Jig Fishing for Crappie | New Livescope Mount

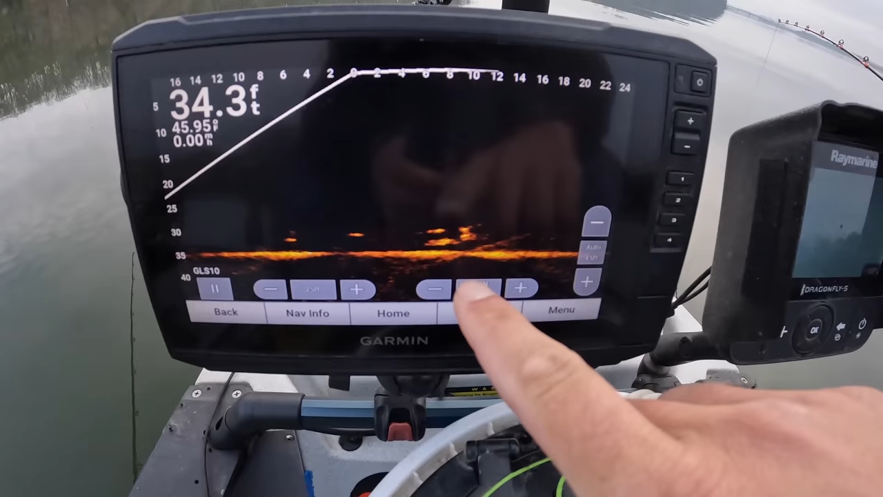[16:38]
On screen: depth 34.3 ft
Looks like a nice mark right there. I got maybe a couple of them.
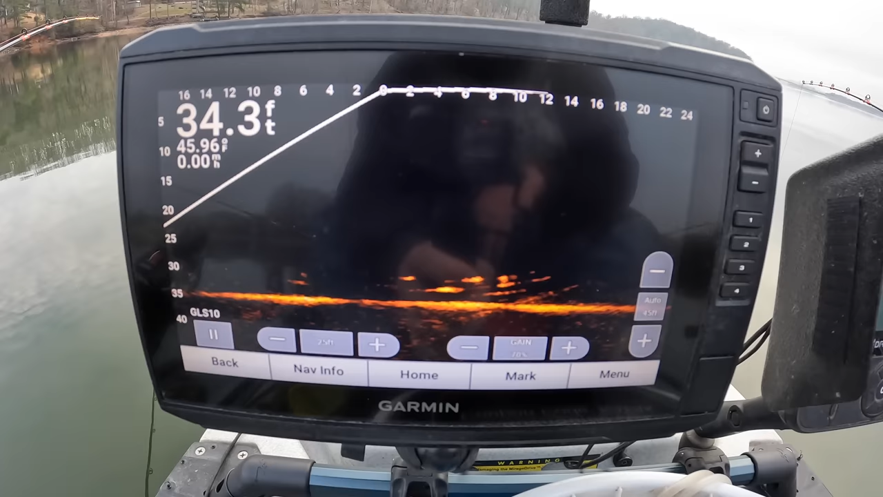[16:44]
On screen: depth 34.3 ft
Kind of in between my baits.
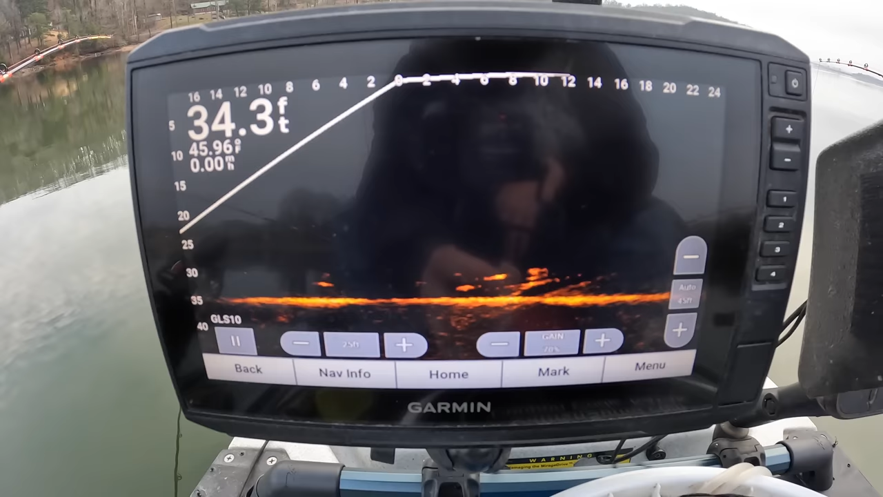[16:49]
On screen: depth 34.3 ft
This little mess right here is my front baits, one of them anyway.
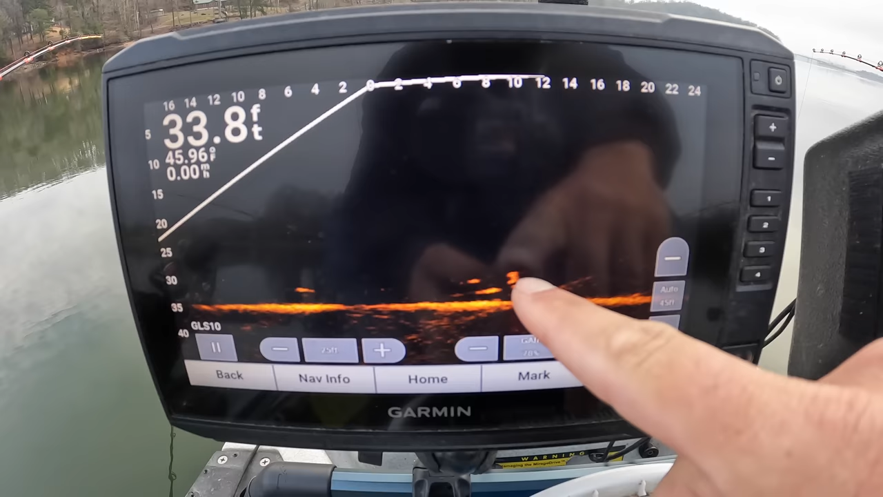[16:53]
On screen: depth 33.8 ft
That right there is a fish.
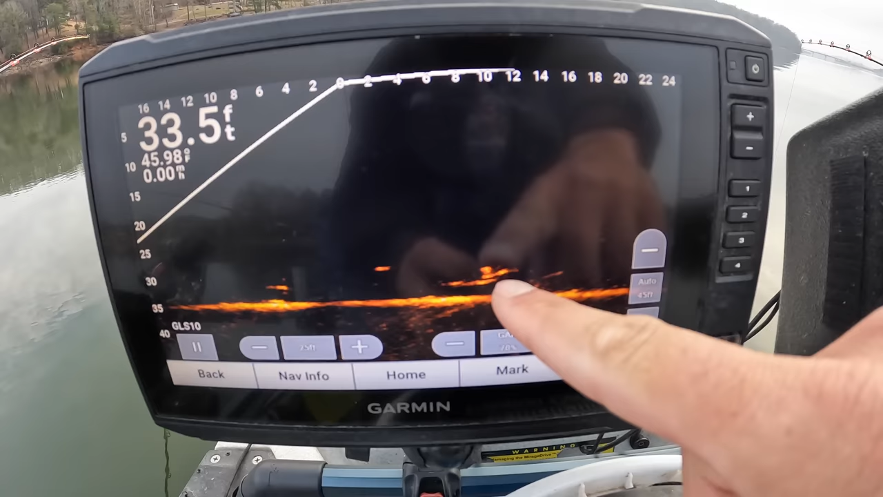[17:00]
On screen: depth 33.5 ft
I'm getting a little closer. He's creeping up there on them. He's got his attention. We'll see what happens here. Definitely some fish in the area.
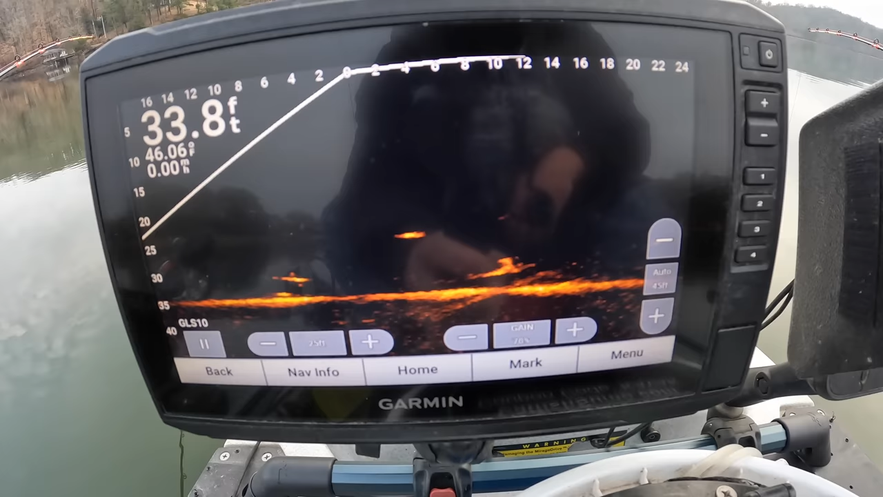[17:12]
On screen: depth 33.8 ft
Just a matter of getting them to take a chomp.
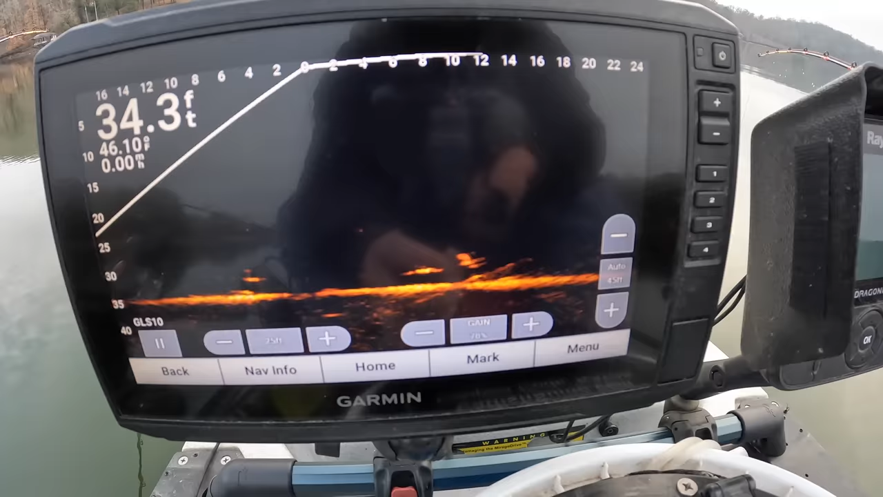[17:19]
On screen: depth 34.3 ft
Oh, that was a... He hit it. He hit it.
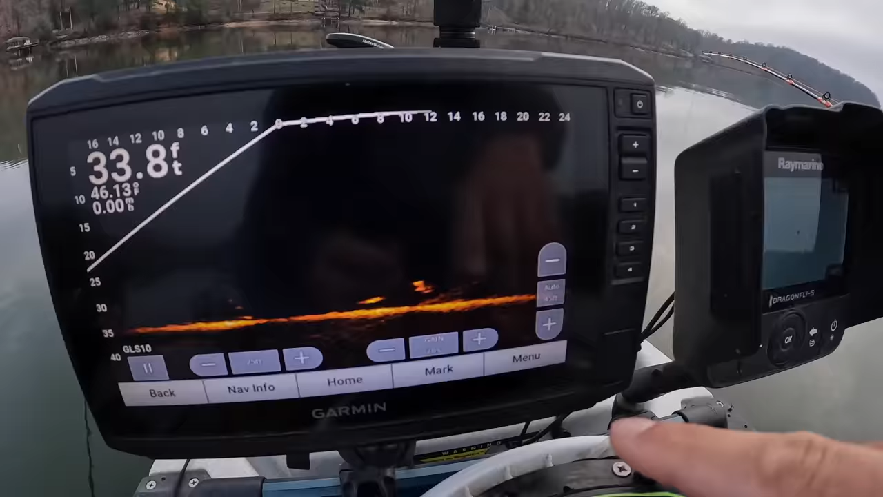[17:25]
On screen: depth 33.8 ft
Come on, buddy. He wants it now. He hit it.
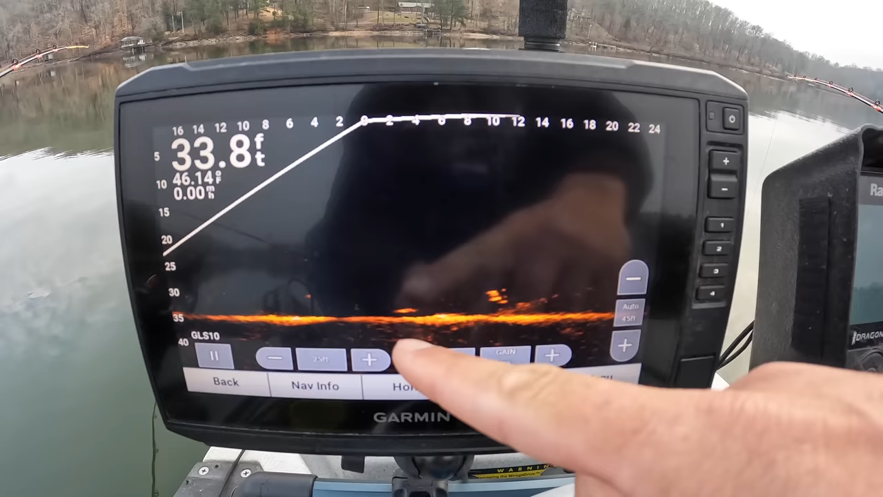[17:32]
On screen: depth 33.8 ft
Now he's moving back. Maybe he'll go back there to my back bait.
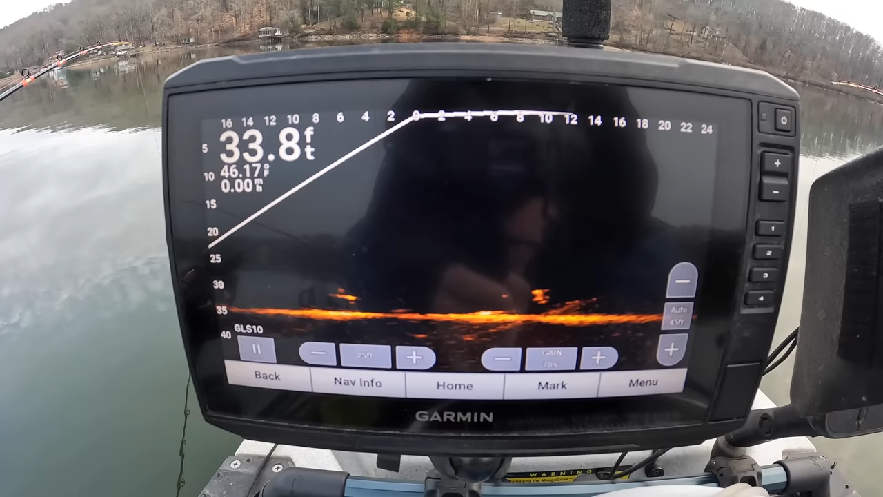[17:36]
On screen: depth 33.8 ft, speed 0.00 mph
There he goes. Come on.
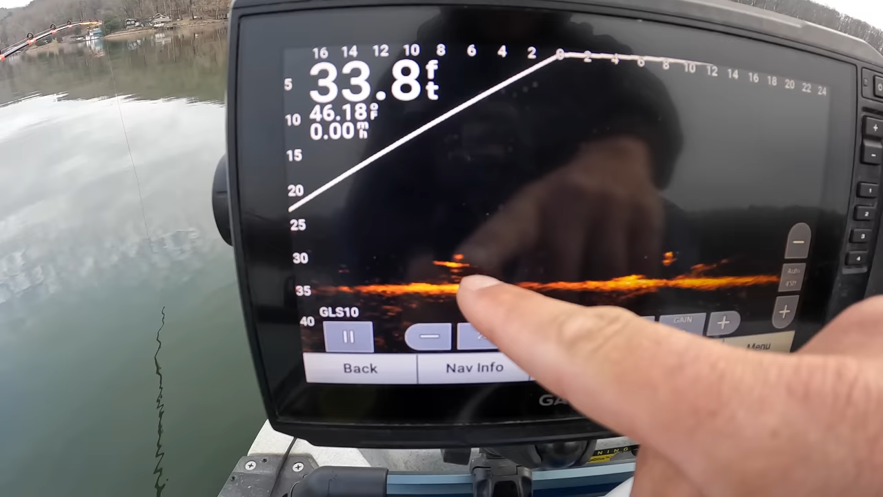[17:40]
On screen: depth 33.8 ft
Eat that back bait back there. Eat it. He's right up there by it. Now he's swimming on. Just a tease, y'all. Come up and nipped it right there on the screen. And off he goes. Dangle fish. Front rod. Front rod.